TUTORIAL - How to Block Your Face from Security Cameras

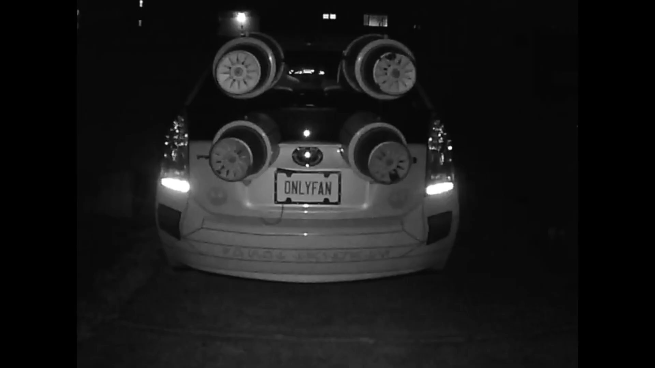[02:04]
And in the second shot, infrared mode is enabled. Look how much better you can see with the camera's infrared LEDs illuminating the environment. And when this video was taken, I had three quarters of the LEDs covered for testing purposes. So it's still pretty good. So the reason the camera blocker works is that the camera is very sensitive to infrared light.
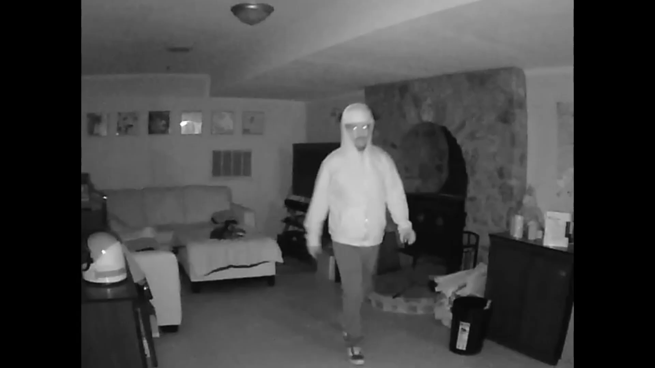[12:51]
First, here's a shot of me walking with the hat powered off. And now here's a shot with the hat powered on. Now I'm going to test the 180 degree feature.
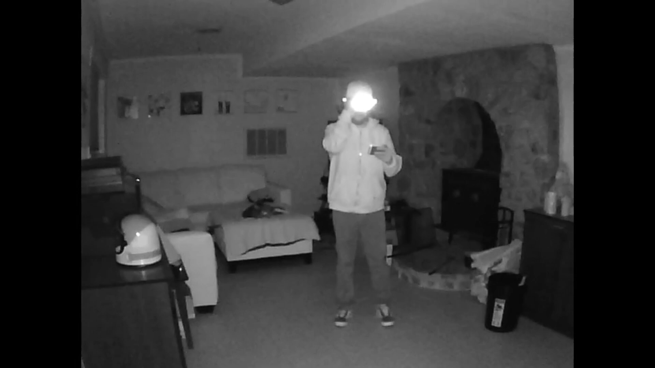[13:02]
I put on the hat and I look forward. I have more LEDs pointed forward so that's where it's most effective, but it also works great on the sides. I turn to my left. It looks good here. And then I turn to my right. Looks good here as well. While testing, I noticed that the MacGyver hat also makes a great infrared headlamp.